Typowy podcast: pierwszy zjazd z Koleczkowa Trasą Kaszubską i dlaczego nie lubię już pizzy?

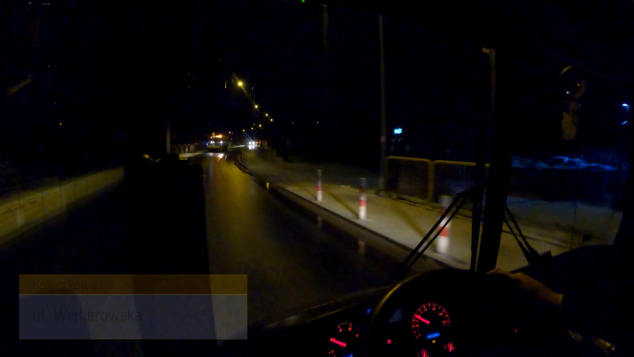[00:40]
to jest dodatek Rano druga brygada, półtora kółka po południu Czwarta brygada, półtorej kółka i śniegu nawaliło Co prawda tutaj w miasteczku tego śniegu dużo nie ma Ale korzystając z okazji, zobaczcie My z koleczkowa zmykamy tutaj
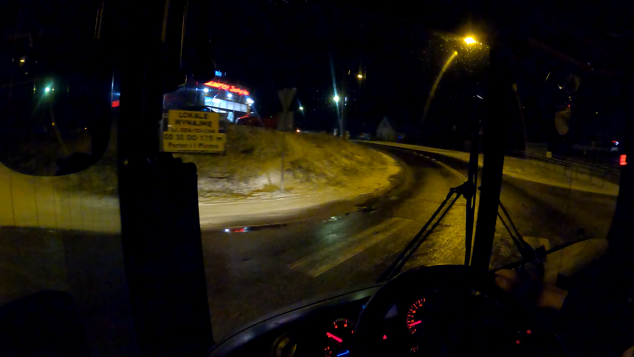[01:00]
Bo uciekniemy trasą kaszubską w Bojanie Biało Tutaj czarno,
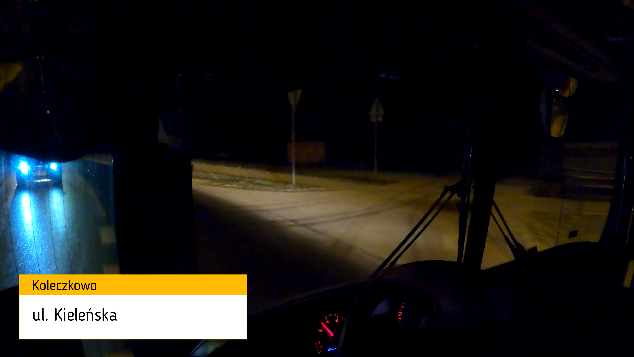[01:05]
tu piaskarka pojechała, ona widać pojechała tam w stronę Wejherowa Jeszcze tędy nie jechałem w życiu I jeszcze nie wracałem ze 191 trasą kaszubską Sam dojazd na włączenie z trasy kaszubskiej jest skomplikowany Bo od strony Kwaszczyna nie ma wjazdu na trasę kaszubską Na dobrą sprawę to trzeba aż pojechać No tutaj taki pas śmieszny, dziwny
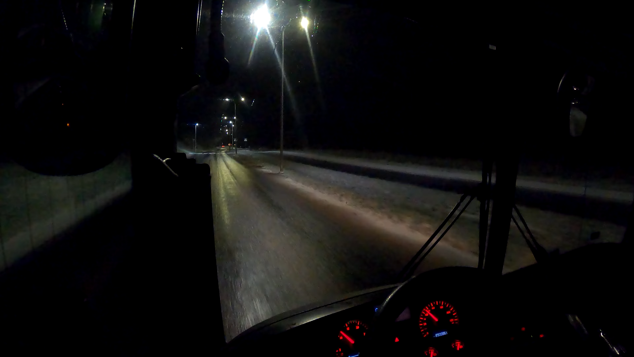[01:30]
Co to tutaj jest? Do czego to służy? Nie ma możliwości wjazdu Jakiś łapukowski autostrad będzie, znaczy tej ekspresówki Gdzieś tu powinien być węzeł Ale, ale mówię Nie ma możliwości tam wjazdu Trzeba aż jechać do Kaczybuków Cofnąć się na trasę kaszubską Niczym kierowca ze